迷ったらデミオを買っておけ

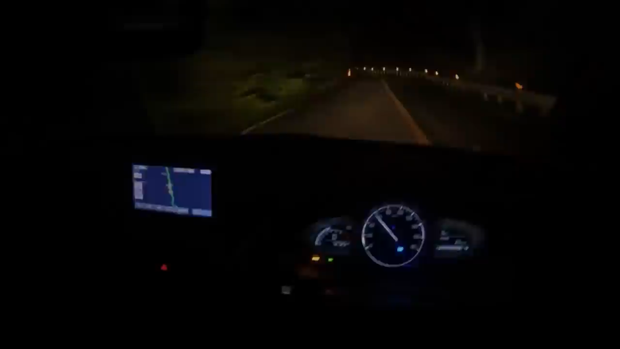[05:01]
さっきからすごい急カーブだな。先が見えねえ。急勾配の中で速度が落ち込むと、アンダーパワー車では再加速が絶望的になりがちですが。
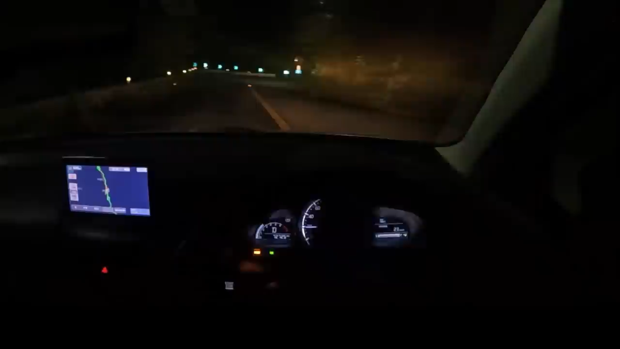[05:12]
勾配を諸ともせず、むしろエンジンの元気の良さを味わえるので、これがまたいいんですよ。RX-8の中身の良さを知っている身なので、見た目高級、大型、高価格路線より、私はこういう松田車の方がよっぽど好きですね。小排気量エンジンなのに、このレベルのヒルクライムもガンガンに楽しめるのは、125ccバイク乗りには羨ましい限りだぜ。GS-XR125の排気量では、上りのコーナー出口で全然再加速できなくて、走りのペースが作れないんですよね。